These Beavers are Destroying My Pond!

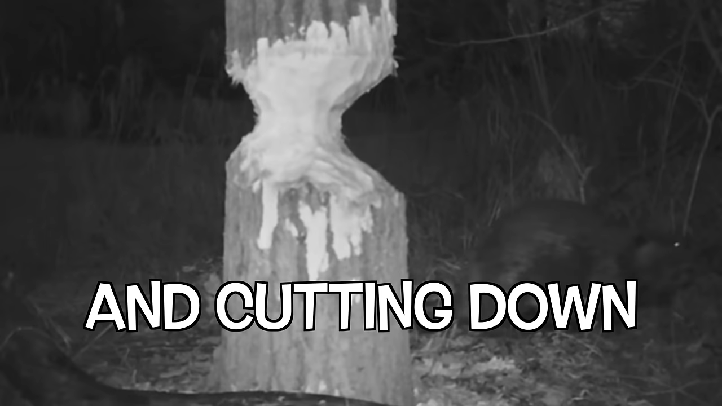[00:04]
Not only are they climbing up on the bank and cutting down all the big trees, but they've also raised the water level to a dangerous level.
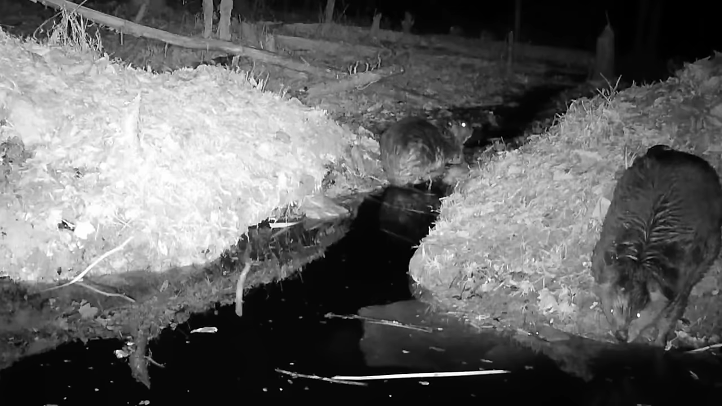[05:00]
Later that night, the beaver activity was super high.
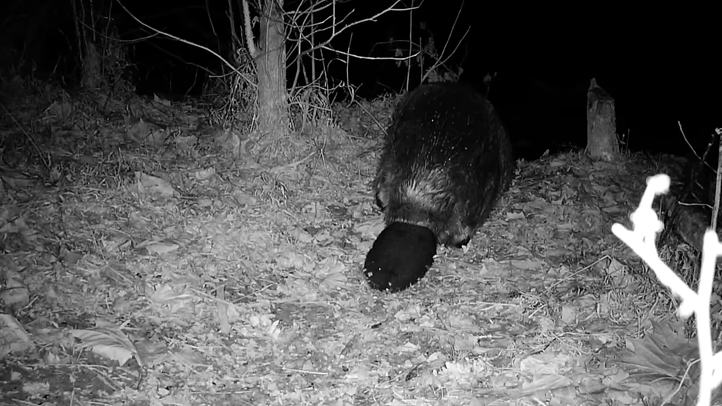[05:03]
And just from what I have on my trail camera,
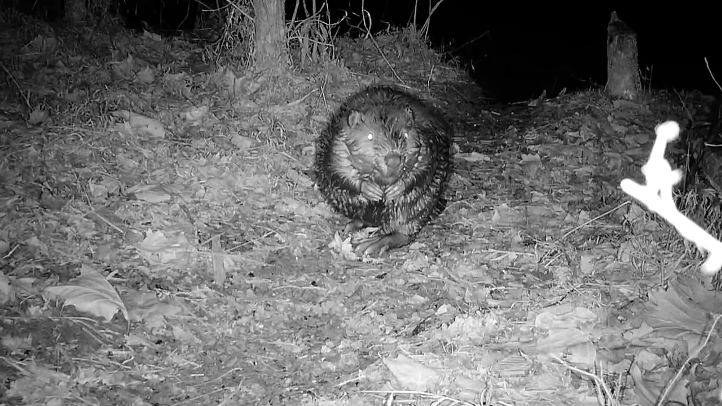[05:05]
I'm estimating we're gonna be dealing with anywhere from four to six different beavers at this pond.
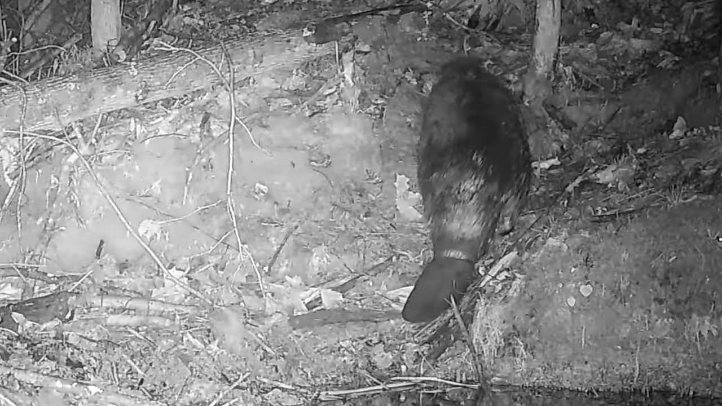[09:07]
And it's not like the beavers were gone. We had trail cam footage through all these days that were showing the beavers being really active,
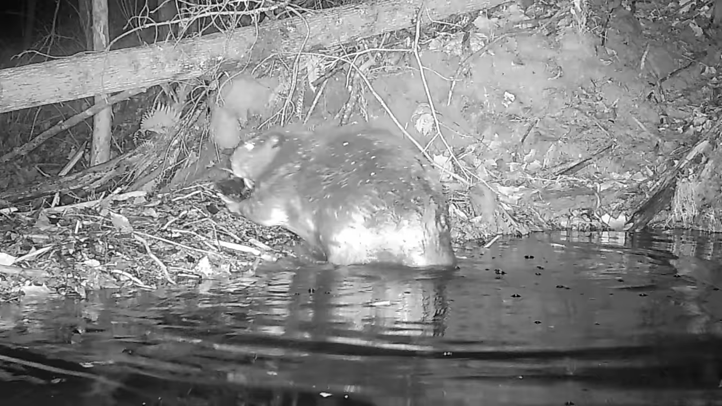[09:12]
but they just weren't getting caught in our traps.